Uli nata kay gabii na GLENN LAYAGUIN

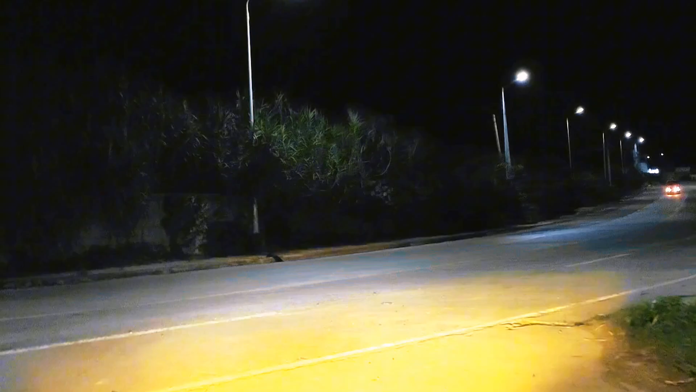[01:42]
Pero sakop niya po niya rin sa Malagamot, panakan Medyo nagpang-ilat ang langit mga ka-idol Ayan, medyo ngit-ngit na ang lalan May gagiputangan nila O alarm Ang isig kakilid Kay
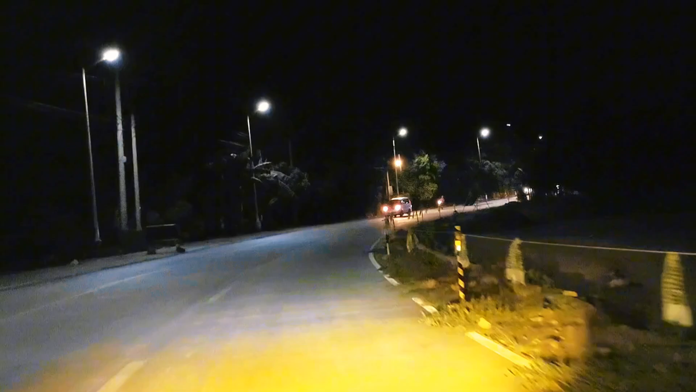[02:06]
Murag na sila I-repair din sa kilid silang kalsada
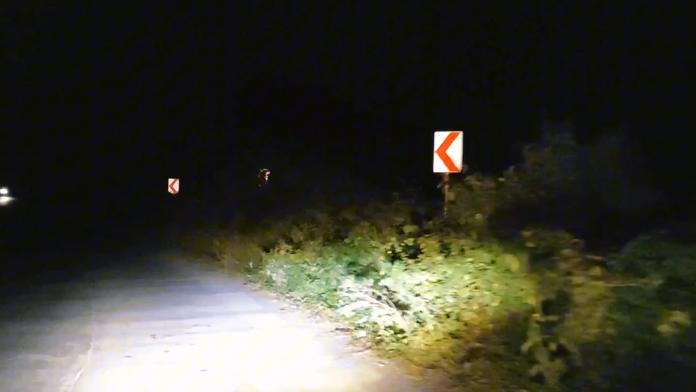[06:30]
naghigda ang bas kilid nangisal at tindog yan kumuna lang itong mga kain sakop na itong kumunal buhangin doidapita